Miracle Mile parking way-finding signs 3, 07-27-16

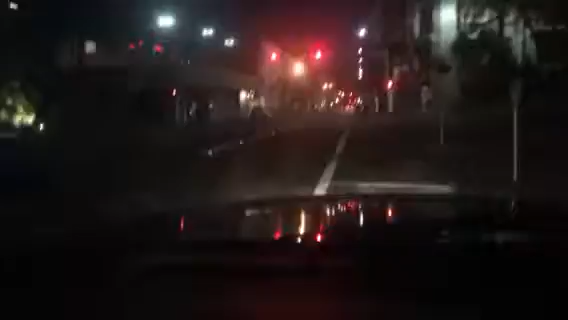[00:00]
okay we're now on and Valencia and take a look at this sign now this is one of the signs that they've put up all right so get a good hard look at this thing all right so these are these are people this is the corner of Valencia and Galliano
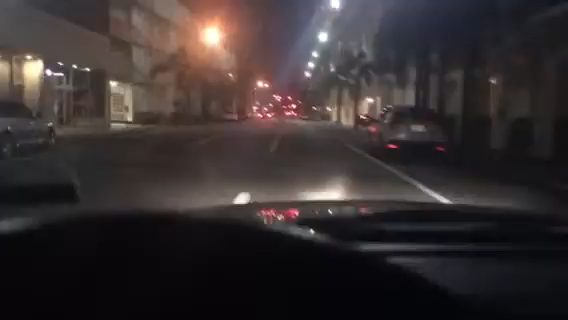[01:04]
on Valencia we're moving down the street here this is very helpful these are these this this is a traveled route this is a route to people shoppers used to approach miracle mile so let's see how we are doing at this particular intersection the the fellow and Anthony do I think it's about the HUE told me that we're putting up a sign here today we see it now if